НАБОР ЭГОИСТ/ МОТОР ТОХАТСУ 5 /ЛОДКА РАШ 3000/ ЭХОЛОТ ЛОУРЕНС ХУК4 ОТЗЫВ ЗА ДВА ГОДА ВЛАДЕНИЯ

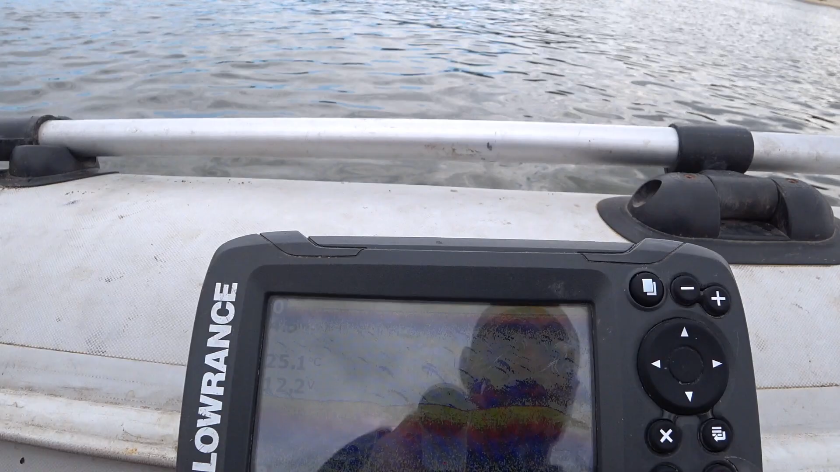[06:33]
давайте потихоньку перейду теперь к эхолоту эхолот это
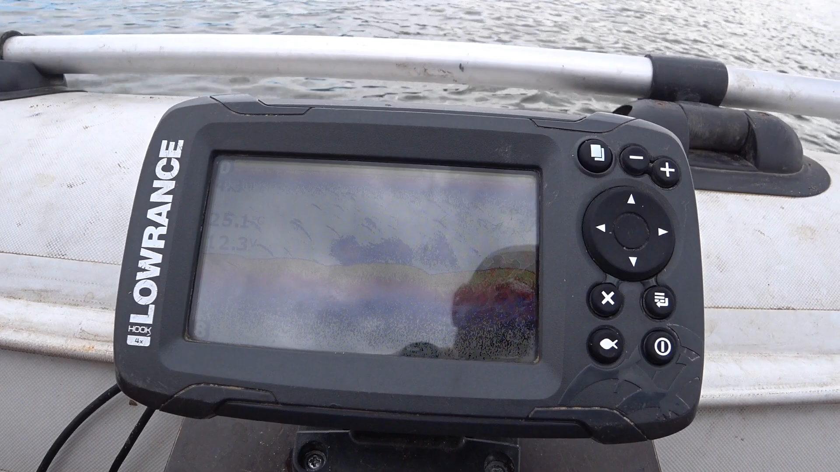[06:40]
лоренс вот хук 4 правильному пол называется в принципе также его использовать это два года
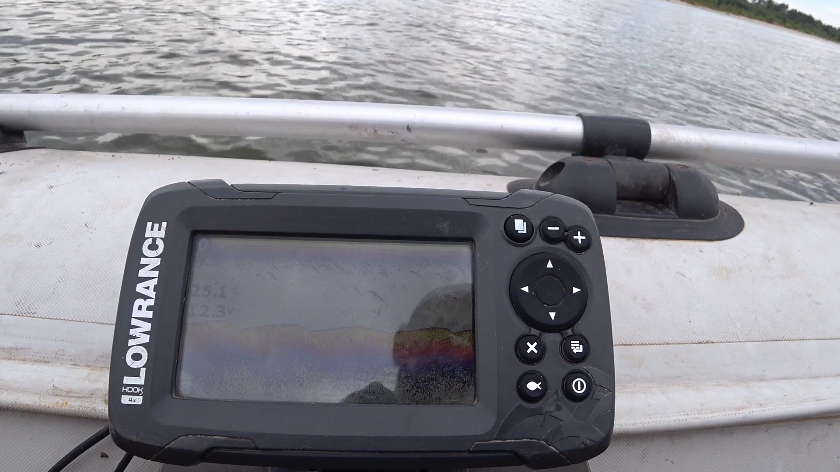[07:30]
он показывает что рыбу вообще нет но рыба есть и клюет достаточно активно поэтому я его использую чисто просто для глубин то есть я смотрю где есть а печек я смотрю здесь перепады какие-то вот ну и какое-то количество рыбки он все равно показывает и как-то хочется все таки верит то что он работает
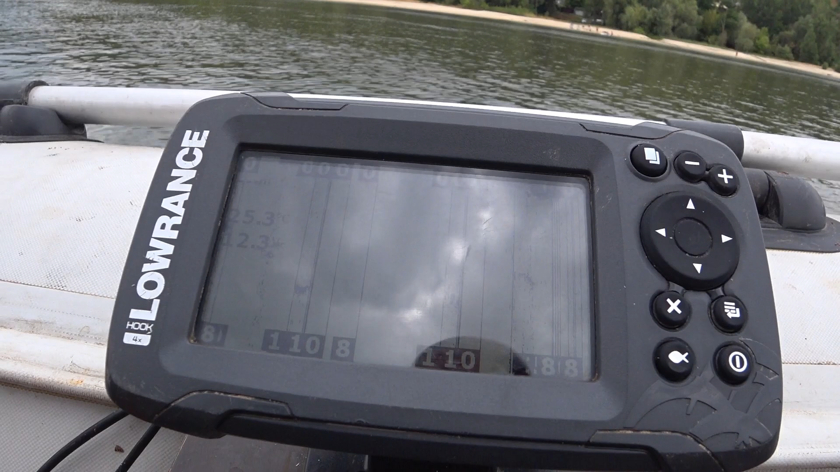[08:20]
ты набираешь уже скорость то есть да там идешь на малой скорости там пять километров в час начинаешь набирать скорость то есть он пропадает
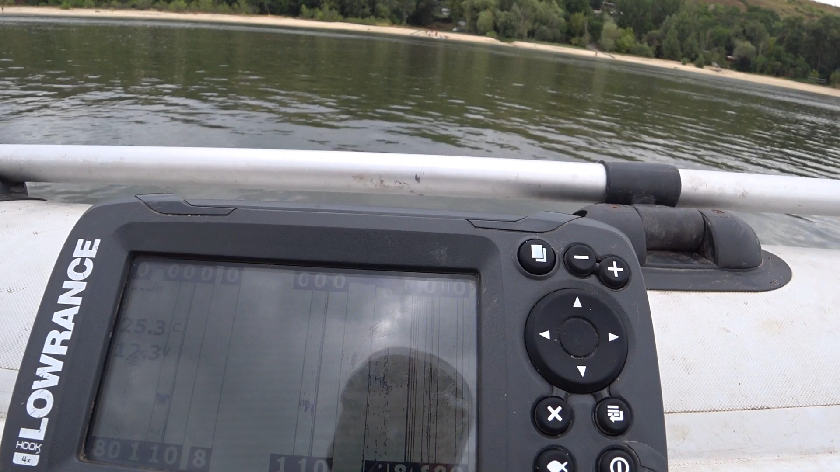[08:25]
вид весь то есть перестает видеть но какая-то часть какая-то там остается ну я так подым